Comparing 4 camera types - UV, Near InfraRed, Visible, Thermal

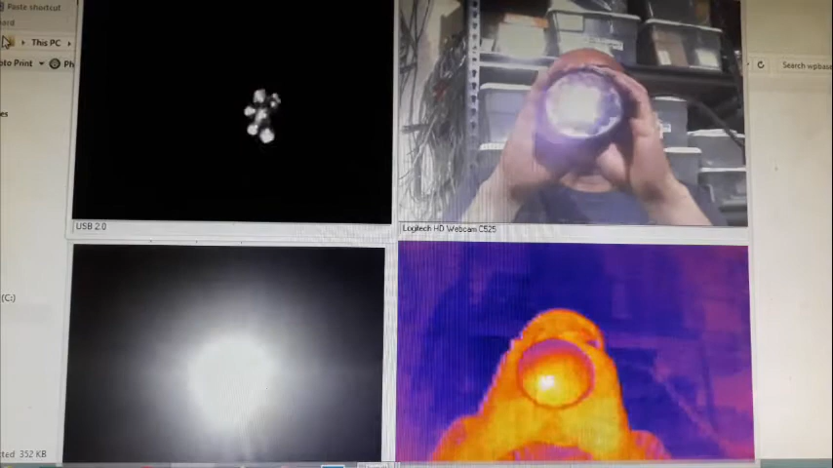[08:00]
so surprisingly there seems to be some i'm not sure if it's uh
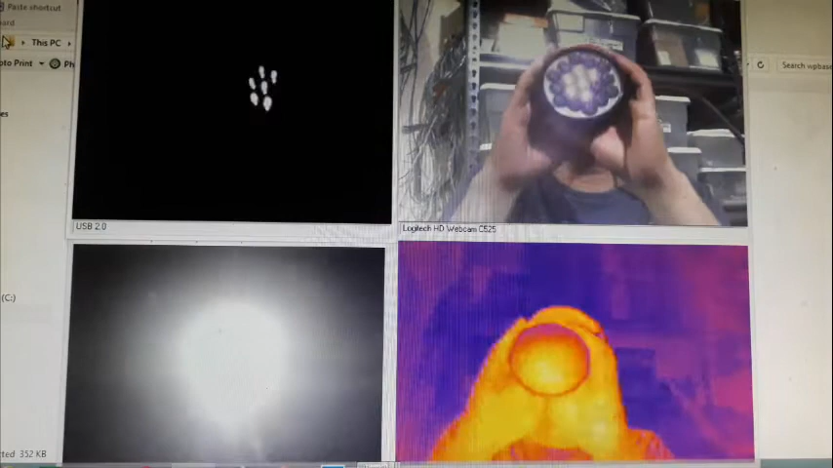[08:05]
actually emitting UV or it's just because the light is so strong it goes through the filter
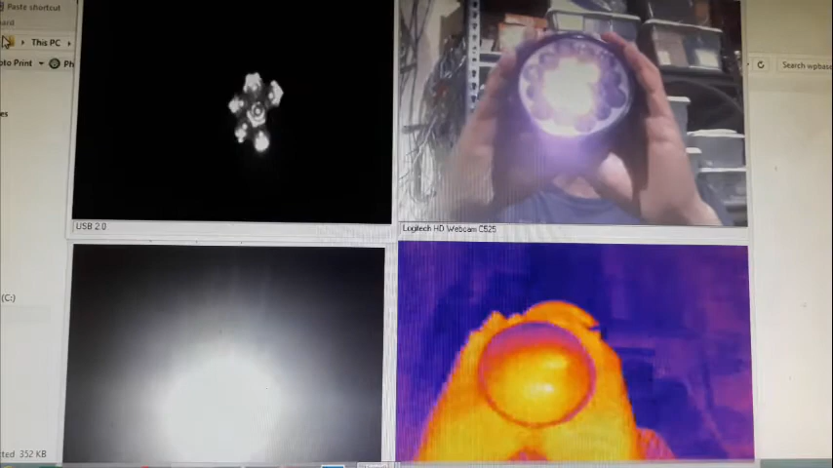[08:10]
but it might it might might actually
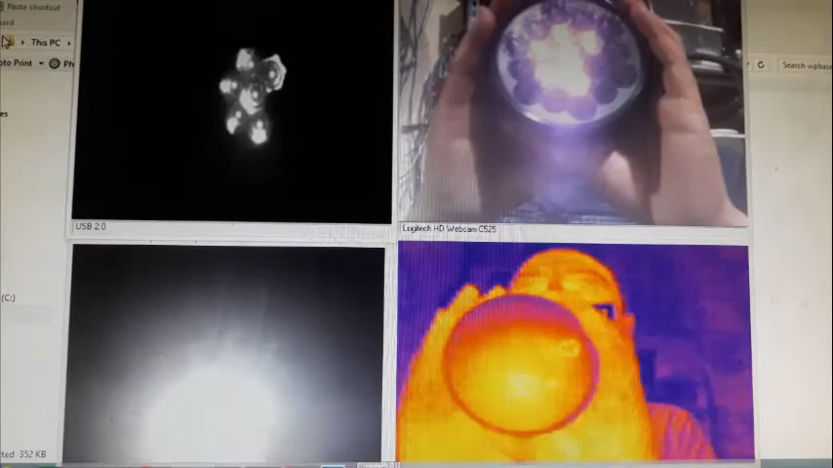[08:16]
be emitting some some UV oops sorry about that
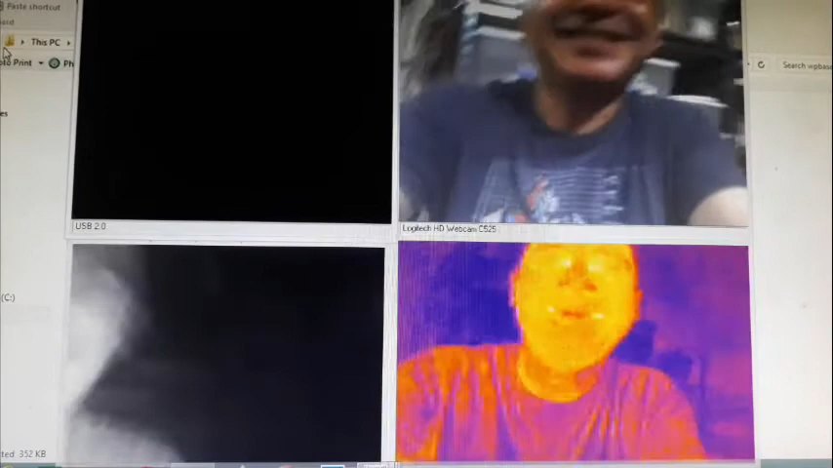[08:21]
no it's not it's not actually emitting any UV because it's not reflecting off of my hand
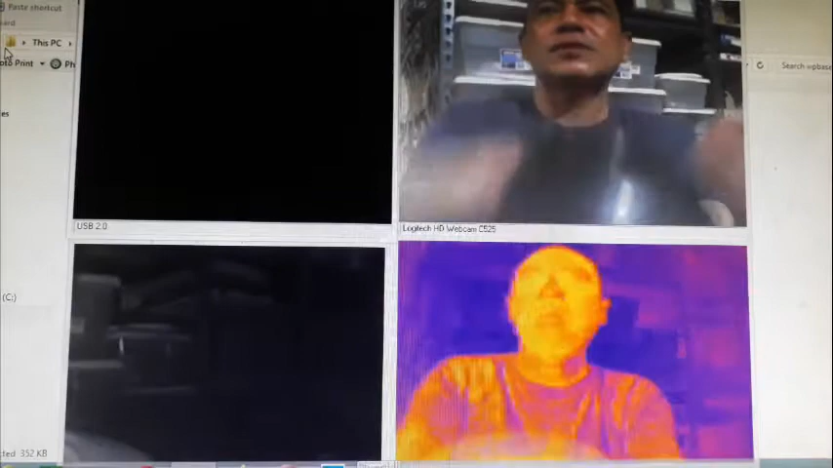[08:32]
so as you can see there you go with the near infrared light the security cam if you take a look at the you know this one it has no effect and you wouldn't even know there's a light there uh it does have an effect on the near infrared so there you go a very bright face right there no effect on the
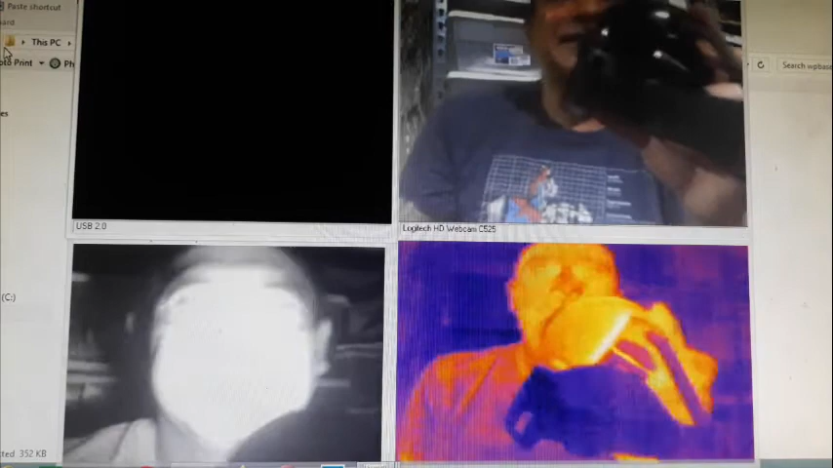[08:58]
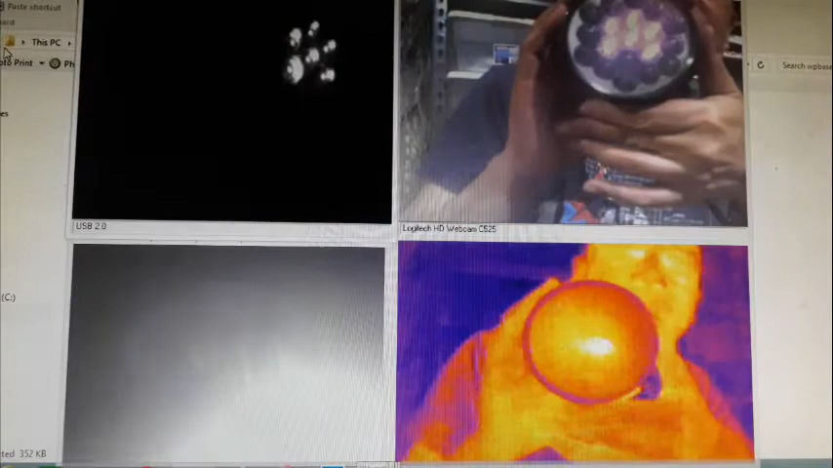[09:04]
no effect on the thermal next let's go with the incandescent light
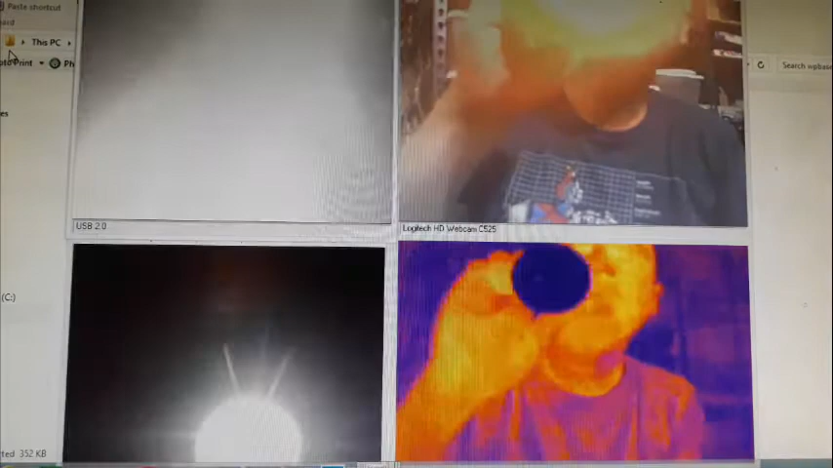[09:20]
so it has an effect on all because this one
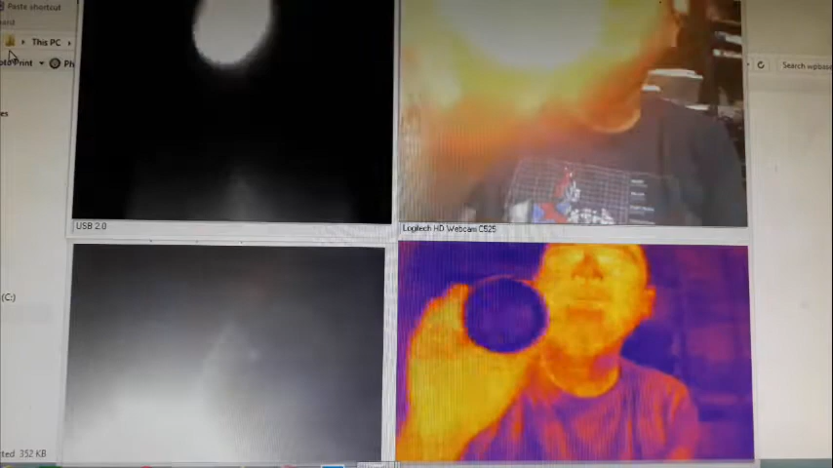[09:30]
this light sort of emits a lot a very wide wide range of radiation so you can see it in the UV
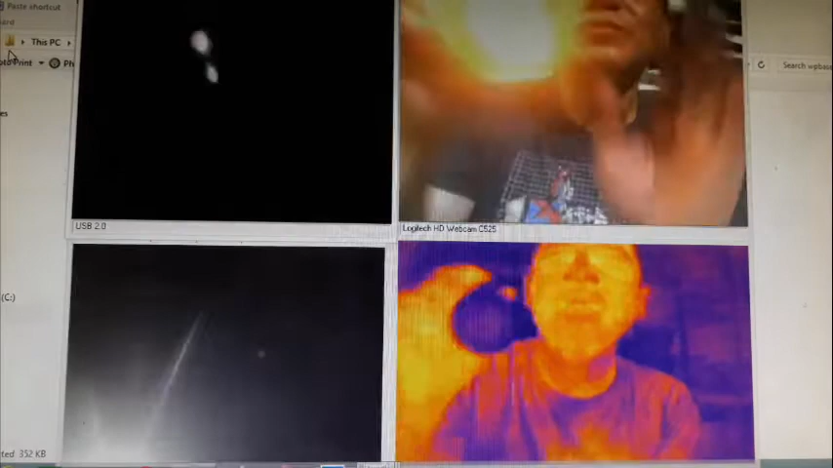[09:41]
and it blinds almost all the cameras so why don't you see it on
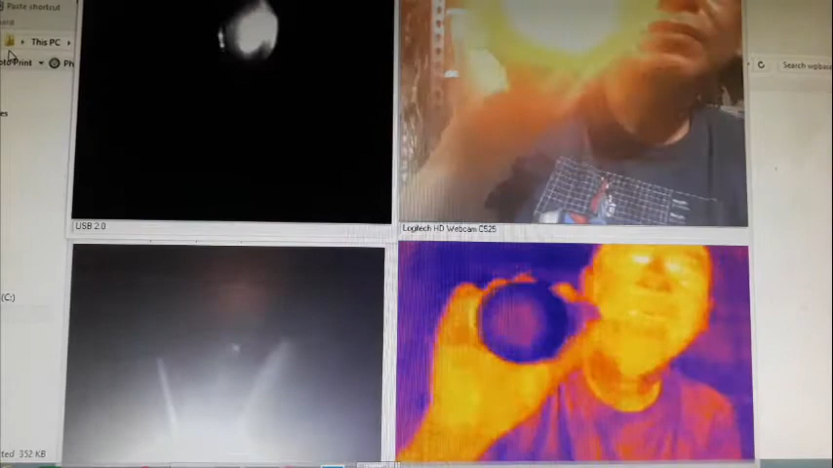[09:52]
the thermal because there's glass in front let's go on let's go to the next part
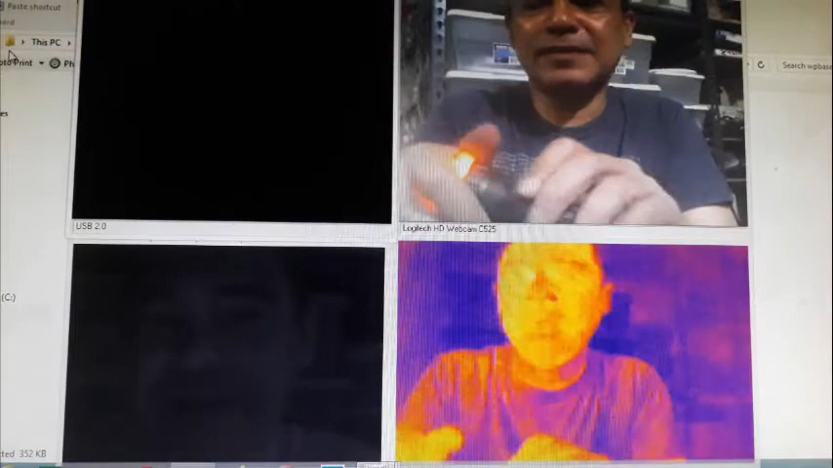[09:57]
okay so for this next experiment what would happen if I turn off the lights
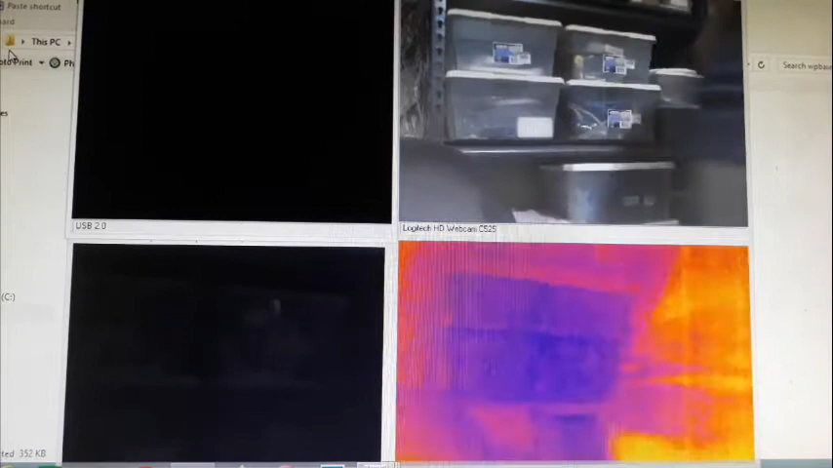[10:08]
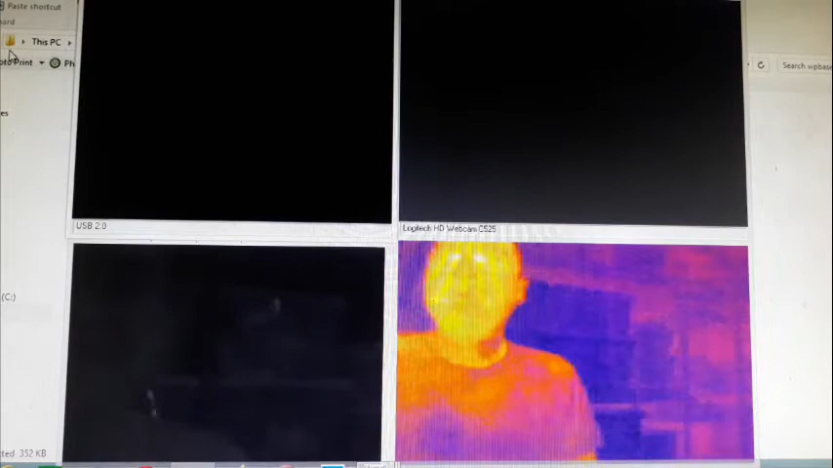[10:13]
this there you go there you go so it's uh it's uh it's uh it's uh it's not totally dark it's it's starting to uh it's about 6 a.m. so there's a bit of light uh going through the windows and stuff but as you can see you can't see me on the visible light on the uh on the visible light camera can see me a bit on the near infrared
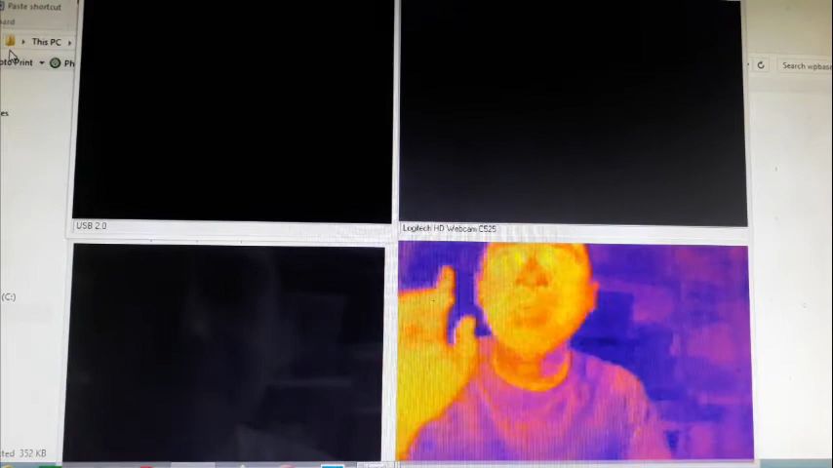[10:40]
so uh what happens with a if you use the near infrared lighting
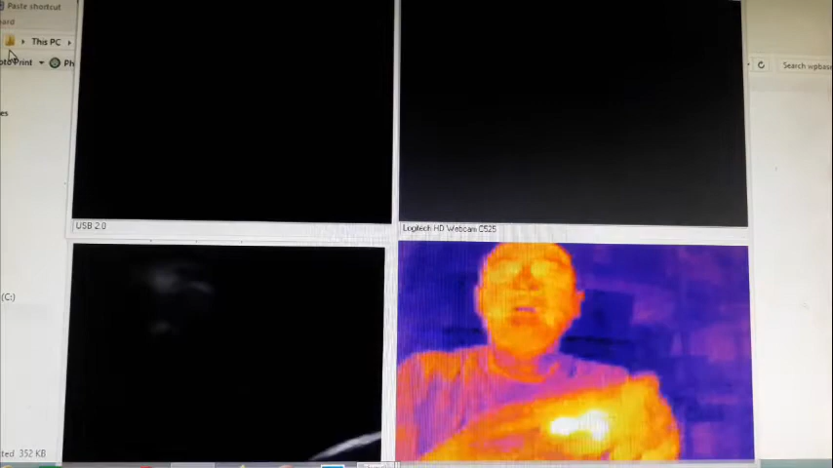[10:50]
so this is what security cameras see so uh with a visual camera with the normal camera can't see anything see no lighting but this illuminates a lot
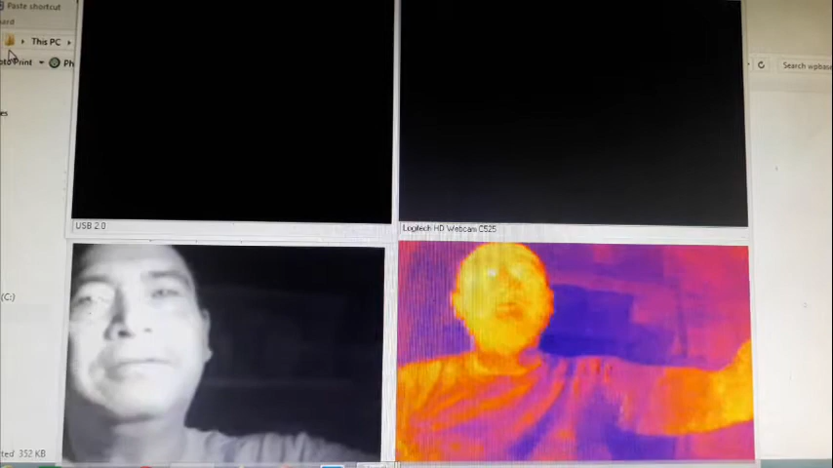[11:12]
in the near infrared range and of course the thermal is always there